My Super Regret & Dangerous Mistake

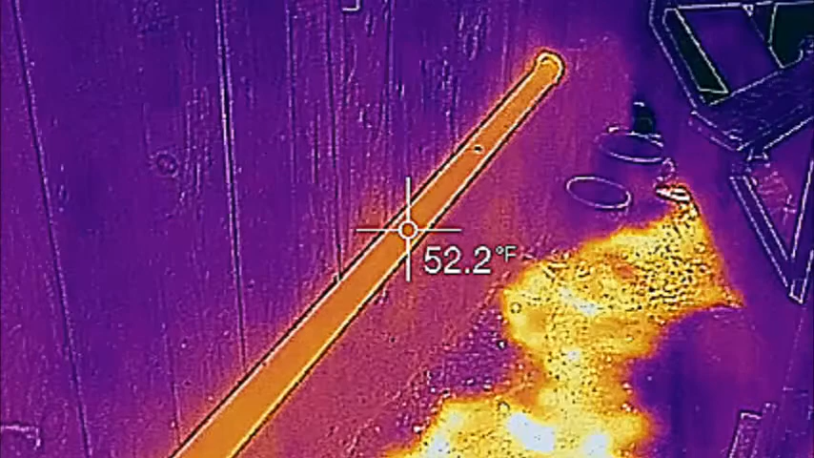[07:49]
On screen: spot 52.2°F
And I've, this is the first year I've had gray water running into the greenhouse. Um, it's not the first year that I've had the greenhouse.
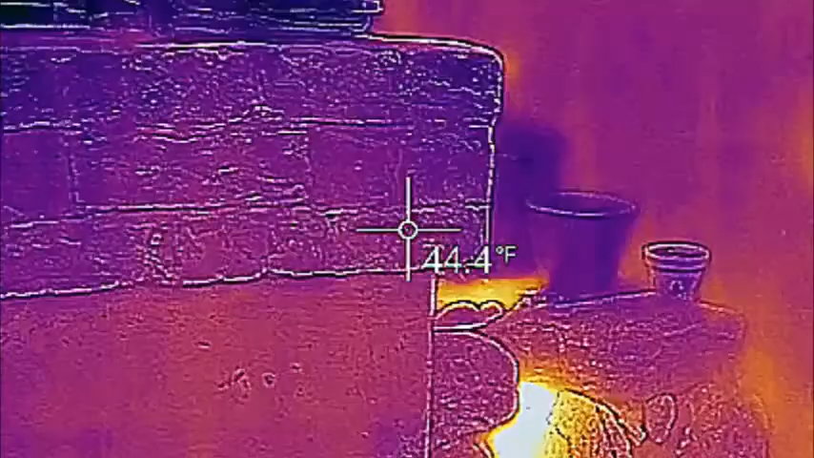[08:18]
On screen: spot 44.4°F
Um, so the, the gray water is dumping an enormous amount of thermal energy down into all of this.